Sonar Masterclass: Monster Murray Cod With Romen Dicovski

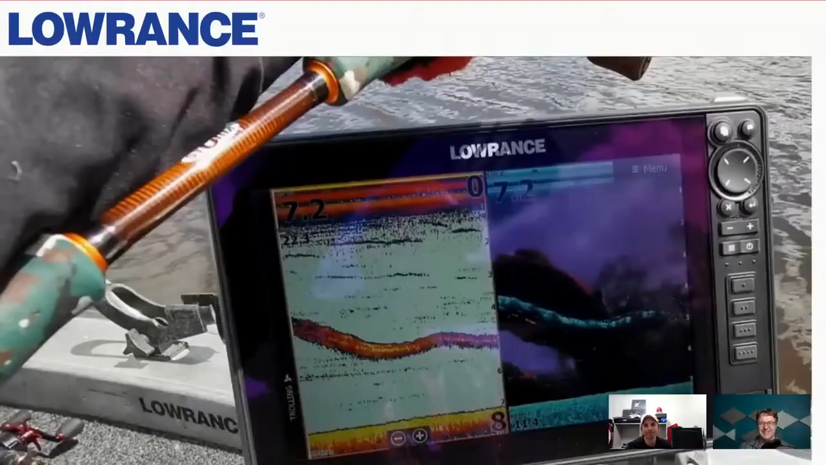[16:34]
Let's bring up this one and see what you've got to say about this. So tell us what we're looking at, mate. All right. So this is 130.5 centimetre Murray cod just tracking underneath the boat during a long fight. You'll see this video, actually, of this fish getting captured from the start.
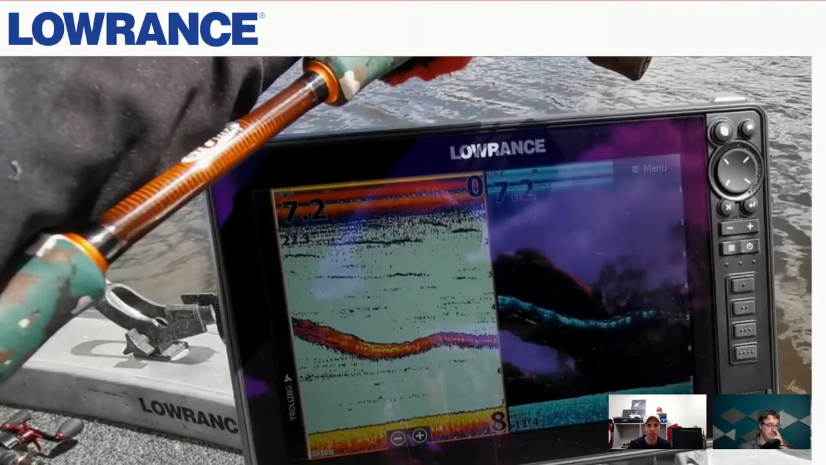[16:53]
It's a long clip, so you're not going to see the whole clip. It's going to be a short snippet. But that's a big Murray cod. So in essence, if you have a line just coming across the screen like that, that fish is moving. So that is a big fish in about, I think it's 7.2 metres of water. So the deeper the water and the thicker the return means it's a really big fish.
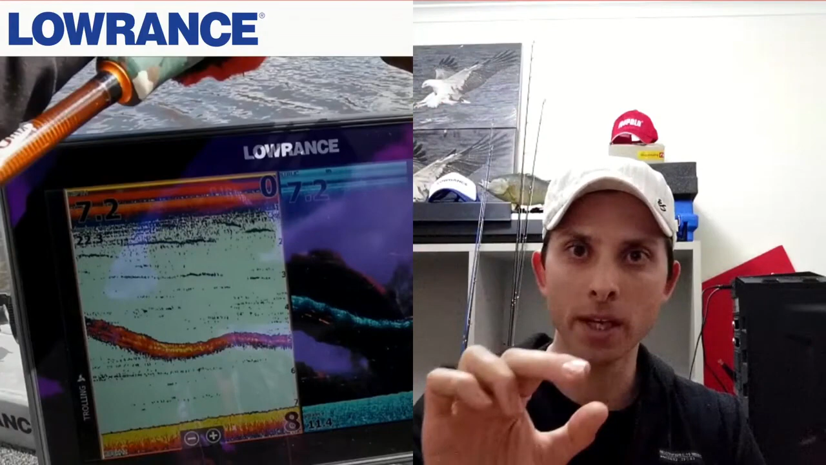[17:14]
So let's just say there was a golden perch sitting there, and it was only an average-sized golden perch at, say, 30 to 40 centimetres. Because it's going to be a tiny speck on that sounder, essentially. So thicker the line, deeper the water, you've got a really big fish on. All right. Shall we move on to the next one? So we've got plenty of questions coming up. Keep asking them, guys. We will get to everybody's questions. So tell us about this fish, mate.
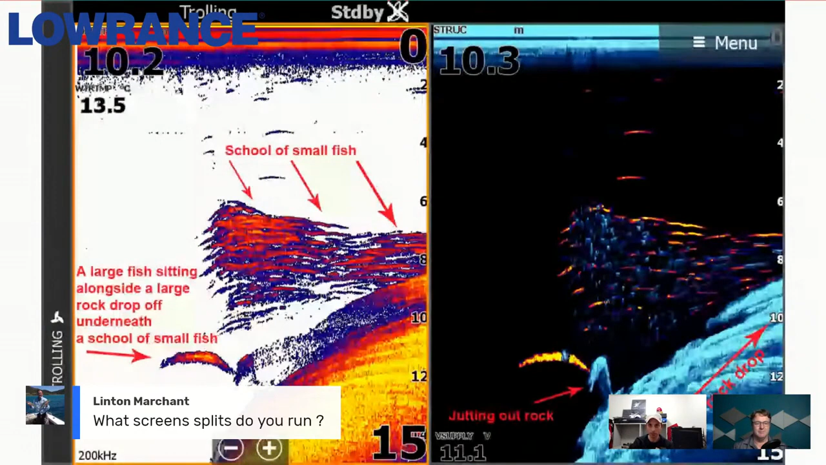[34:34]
So I find a lot more of my fish going over the fish and working out what they're doing and staying put and just watching. So that's how I like to run my sounder, primarily on a standard split down the middle, one on the left, one on the right. Very good.
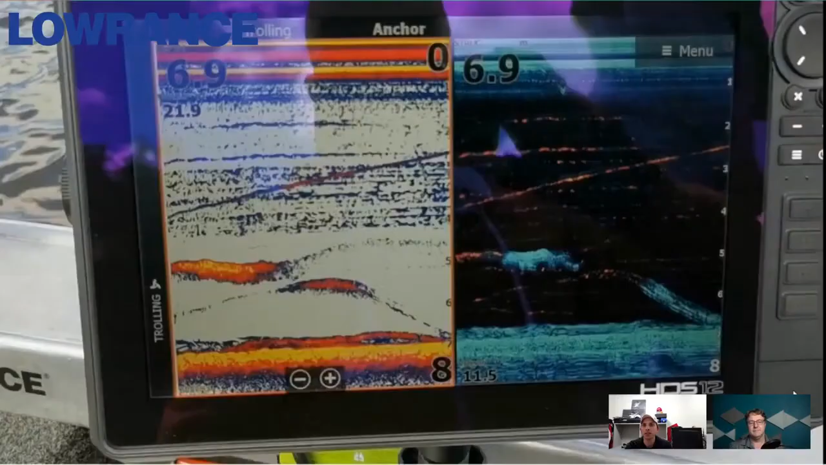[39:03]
Let's maybe throw one of those up. We'll go to another one because the video will actually show this happening in real time. So, okay. What you're looking at here is some fairly shallow water. This particular time, there were golden perch and Murray cod coming through the screen. And what you're seeing here is a golden perch on the bottom and what's likely a cod swimming up over the top of it. And I know this because I was sitting on these fish for a fair while and I could see fish swimming in and out for minutes and probably I think it was about 20 minutes on end.
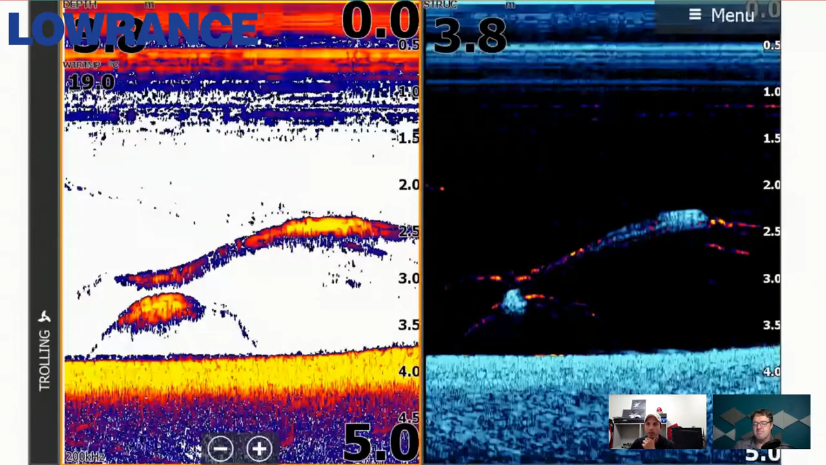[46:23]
So let me just turn that pointer off and that'll make it a little bit cleaner for those that are watching. So that one we were already talking about, what are we looking at here? Okay, so what you're looking at here is a bit of a twig pile on your left and then you've got a couple of fish just sitting off that flat there, that rise that's coming into the flat. So I mentioned before that I like to target my fish that are sitting tight on the bottom because they are the active fish, nine times out of ten. So they're just sitting down the bottom ready to ambush and they're sitting next to this bit of structure here. So when I see this, I get excited.
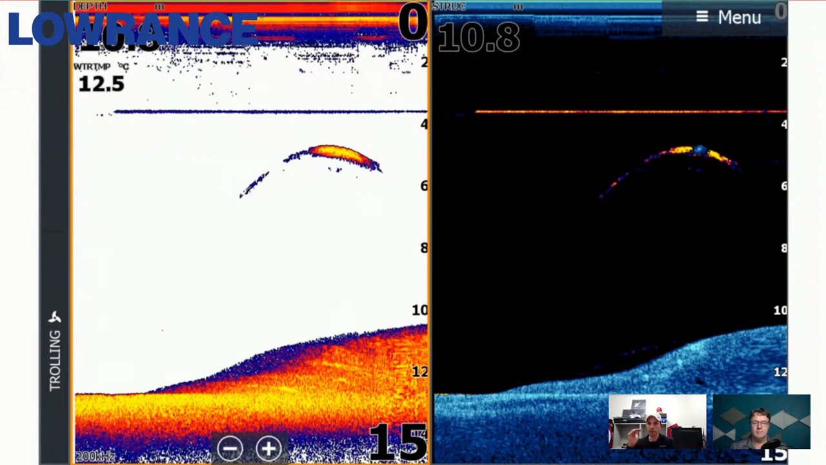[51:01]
On screen: water 12.5°C
I may drop it down because it's the only fish I've seen in the last half hour and have a quick go at it, but I won't let the lure sink to the bottom. These are the fish that are not active. They're up there for a reason, and if there's no bait around, generally that means they just found that comfortable water temperature and they're really hard to tempt.
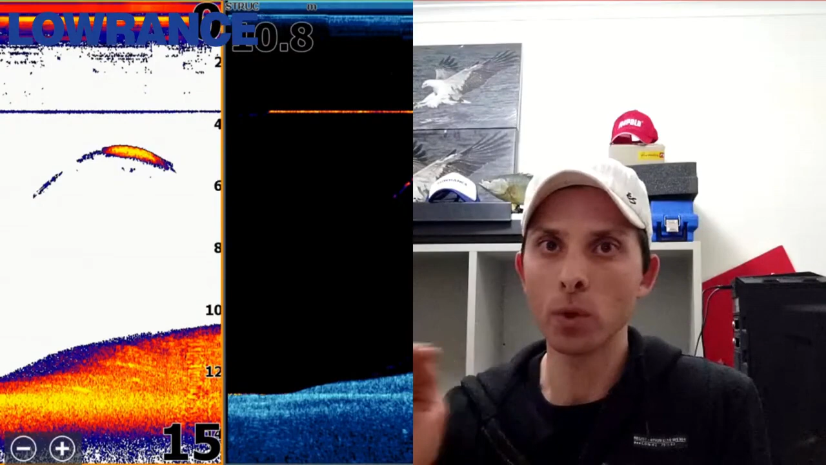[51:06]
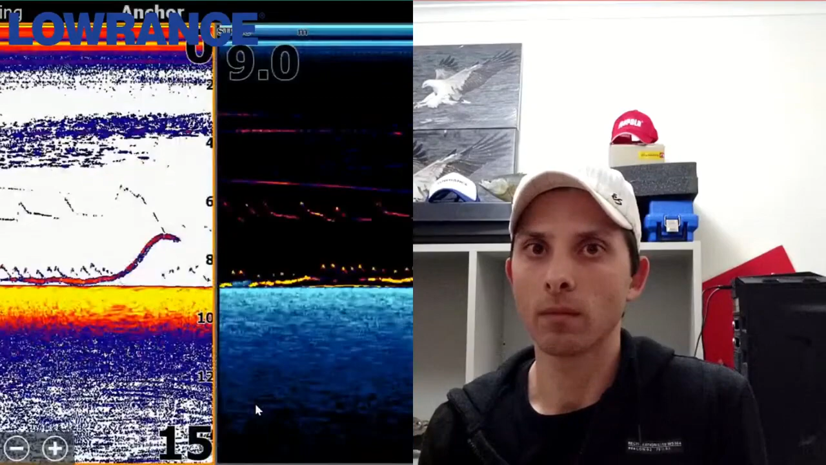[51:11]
If you go back one more, that is what I'm looking for. You're looking for those fish that are just tied up against the bottom. That is a fish, and that's a big fish, and it may look like a log to a lot of people, but that's 100% a fish. That gets me a lot more excited than seeing an arch sitting a few metres off the bottom.
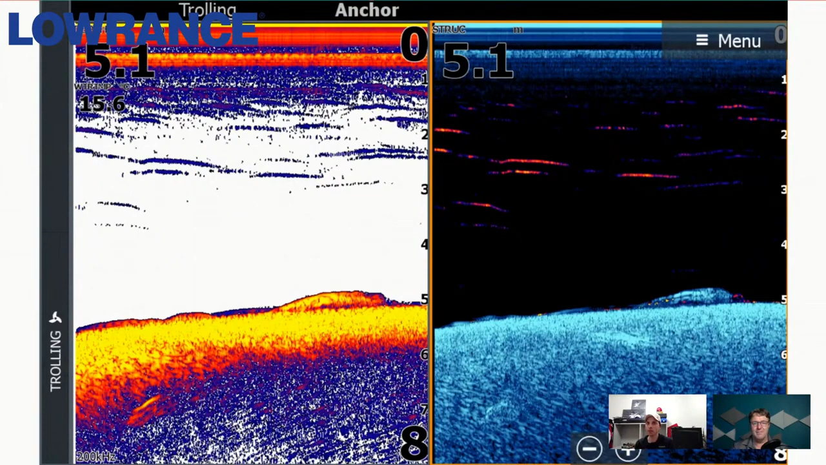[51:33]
Okay. This particular screenshot is when I was fishing your deeper water. You can see that the water temperature is 18 degrees, so we're in that warmer period of the year. So that's when I like to go a little bit deeper, and you've got a little bit of tree sitting down there and a lot of spindly stuff.